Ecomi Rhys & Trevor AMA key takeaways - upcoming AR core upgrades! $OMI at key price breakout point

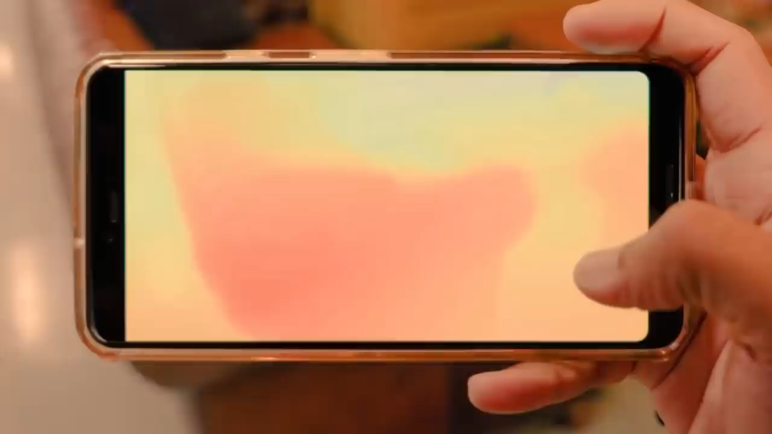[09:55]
This means that we can start properly occluding objects like our 3D tiger.